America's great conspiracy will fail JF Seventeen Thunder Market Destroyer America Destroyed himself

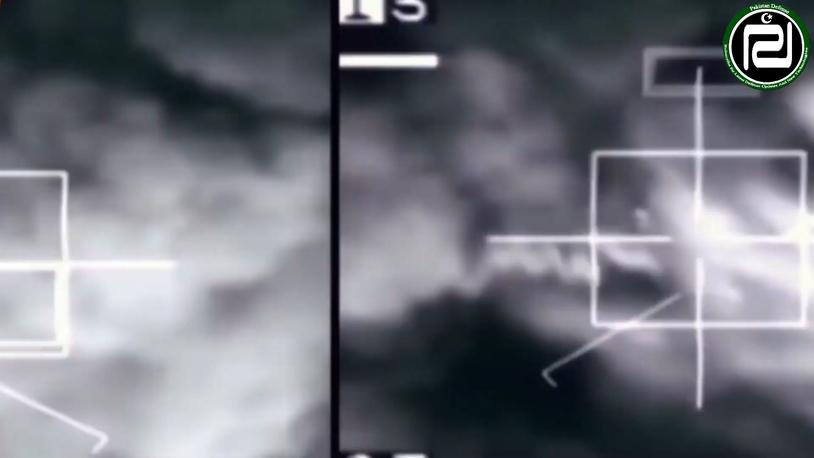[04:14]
نصب کیے گئے ہیں انہیں ٹارگیٹنگ پورٹ بھی کہا جاتا ہے پیارے دوستو اس کے ساتھ ساتھ اس ایک ایسے نظام سے بلیس کیا گیا ہے جسے آئی